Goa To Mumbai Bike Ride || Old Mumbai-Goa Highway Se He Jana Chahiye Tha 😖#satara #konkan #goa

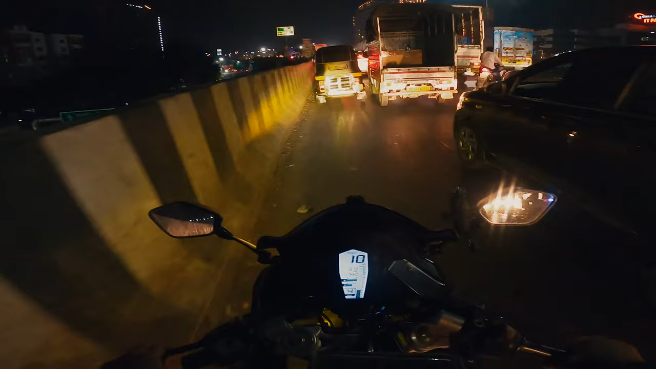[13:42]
आप पस इसी चीज को लेकर परेशानता है ट्राइफिक जो वैसे अभी खोपोली यहां से असी किलोमेटर है अच्छा काथा डिक्सार्स हो गया अपना साड़े साथ बज रहा है एक्सपेक्टेट टाइम था वे रहा वुशे सबसेट चल रहा है बस अभी ट्राफिक मिल गया है अब तब बहुत सॉटेट चल रहा था
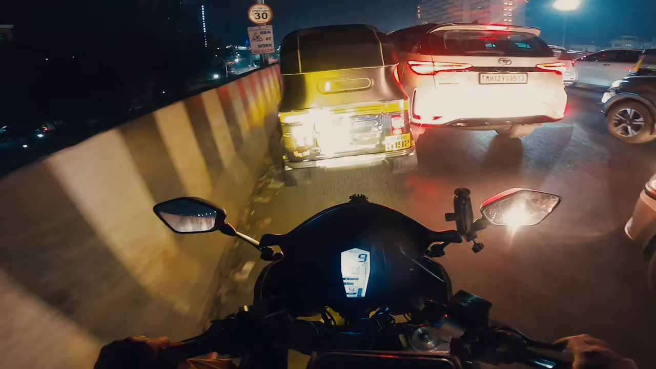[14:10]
अब पुने का ट्राफिक मतलब भाई बेशाब जैसा मुंबई का ट्राफिक है वैसे पुने है अलत खरब कर देगा भी एट्राफिक